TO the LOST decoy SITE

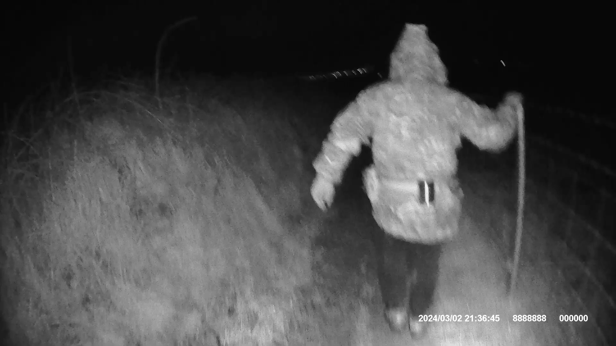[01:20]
a bit boggy there yeah you don't want to do that yeah so we'll have to make a judgment if you want to continue or no I'm quite I'm quite happy to keep plodding I'm gonna have to get the map set in a minute because I've got it pinpointed so yeah not recommended eh right
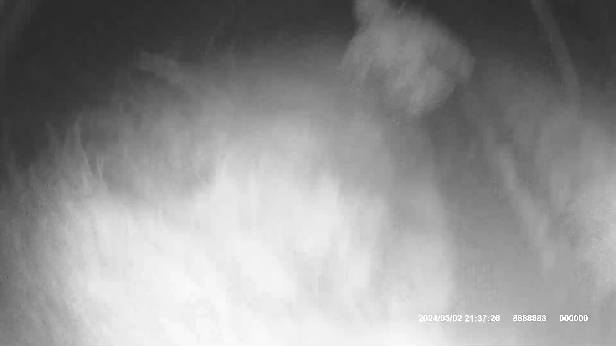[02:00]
folks I'm gonna have to put you on the clip so it might wobble a bit now so I do apologize in advance here we go
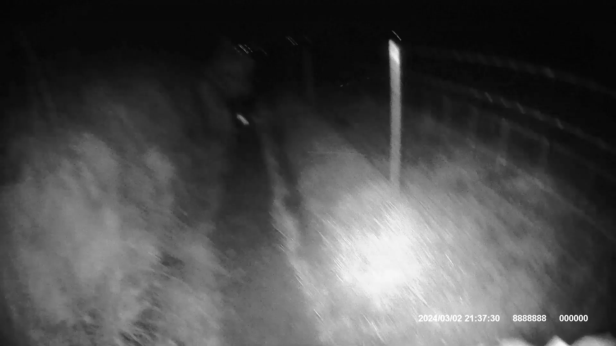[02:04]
right oh shit I slipped yeah we need to hang fair for a moment because I just need to do some navigating because I need to
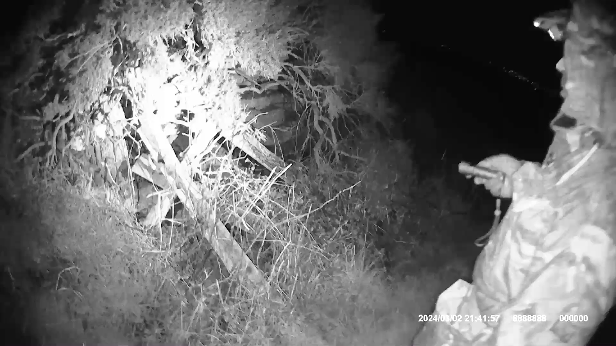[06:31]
oh there you go look there it is is that it is that what is it it's a wall yeah well we're virtually on the marker the first marker that's a stone wall yeah well fuck that then let's go it's nothing is it it's just a stone wall yeah so that's the first anomaly then yeah okay yep you alright David?
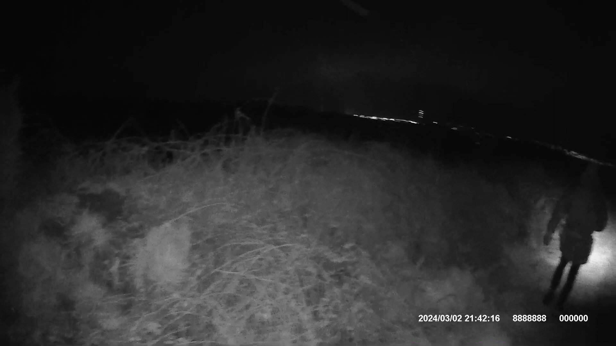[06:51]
yeah oh right yeah it's a stone wall okay Adam what's that other peg down there? on the left that should be it that that's nothing sorry wait a minute there was something there look look over there look this thing?
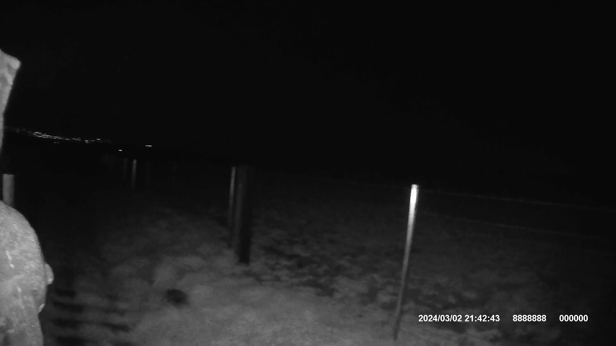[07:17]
yeah that was something well that's er it's nothing is it? it's a fence post yeah it's nothing it's just an anomaly yeah righto let's carry on well the thing is on Google
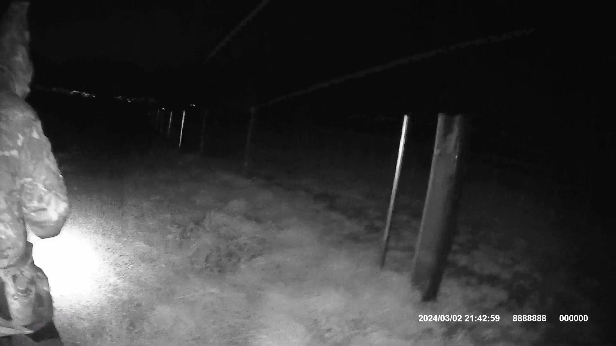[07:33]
Maps mate it does look different yeah yeah you know oh yeah this might be a fruitless bloody expedition but I don't think it is so we're going to make a judgement in a minute folks where we can get through the field or no okay oh god nearly went nearly went
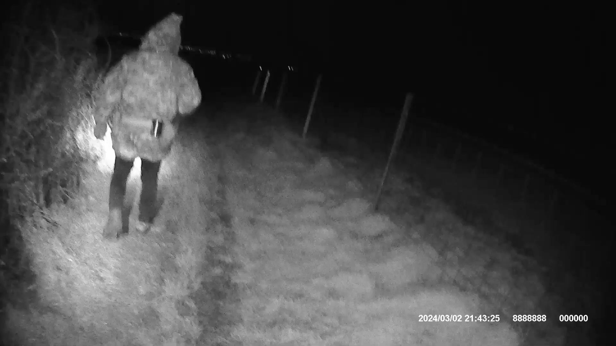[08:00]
here and all here and all look out Dave to watch what he's looking a bit slippery Dave okay so we're first very close to the second anomaly there's a path down here in a minute Adam yeah and we've got to go left yeah in a moment yeah but if it's too treacherous then yeah
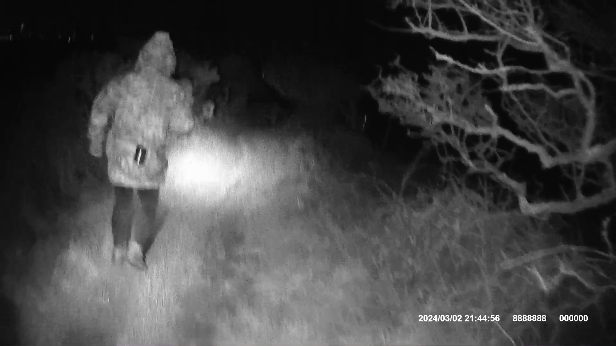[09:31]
all right all right so there should be a trackway yeah there is in front of us we've got to go left here Adam down down by those gates there in front of us yeah so this is dedication folks to finding and hunting locations as you can see it's not straightforward
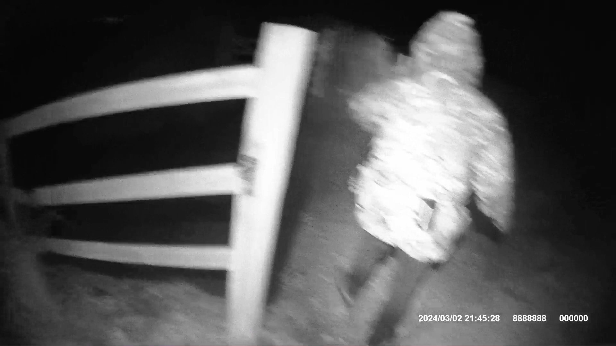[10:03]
all right all right so we'll let Dave close the gate so if we all hang fire here a moment down here? yep you good Dave? right now we've got to make a judgement whether you want to proceed or not well if you proceed it doesn't look that bad from here from here so basically we've got to go up to the ridge line which is um 50 metres turn your lights down low because often you don't stand out yeah oh it's a concrete road Adam yeah that's what we're looking
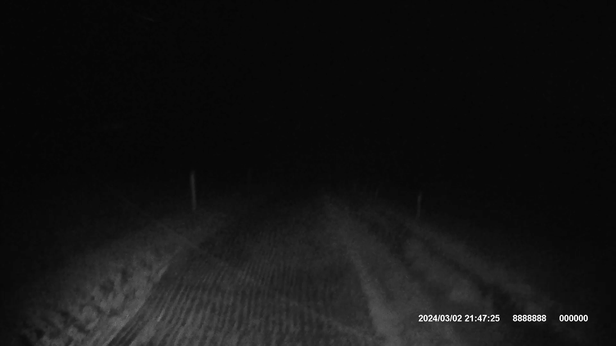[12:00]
I hope you're enjoying this folks this is proper exploring this is right so we're virtually there
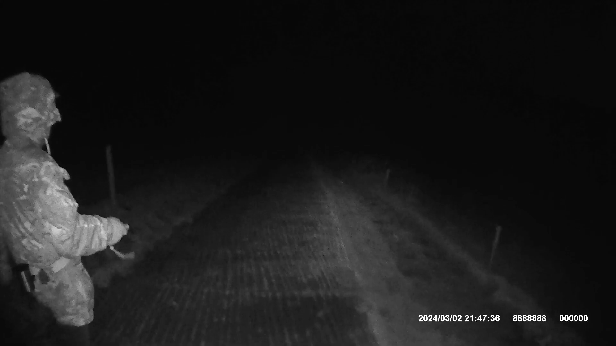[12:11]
this is just a house we've got a lot of fence in between so here goes look like that or say right so there's stuff right near us now we've got to run see it there yet?
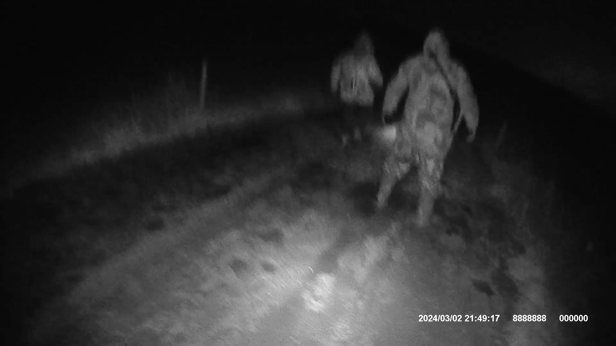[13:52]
middle go on Lee right is that WB2 Adam? yeah there's a door on it by the looks of it that's what we're looking at folks see it there? right I've got to put the maps away it looks period correct doesn't it?
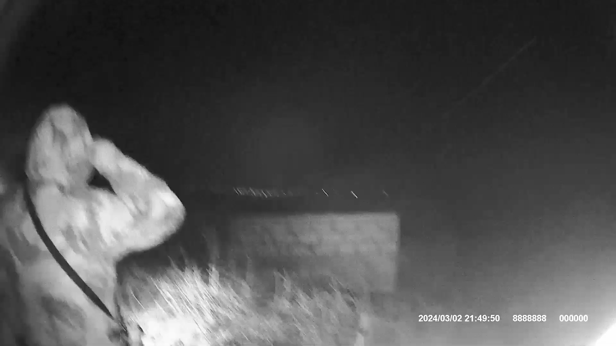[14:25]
I don't know yeah there's a door on the other side mind that fence mate yeah I'm not going to touch it I think it's a pump house Adam it looks like a pump house
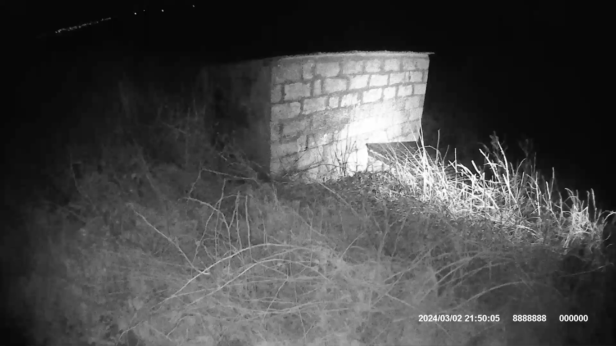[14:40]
yeah but apparently according to the maps there's more stuff down there but we're not going to get to that tonight yeah I don't want to touch that fence what we need to do we need to come back here during the day we need to try and see if we're missing yeah yeah then we're laughing if you don't mind going in from Carroll yeah I am recording get out of here yeah I second that I think to be fair mate look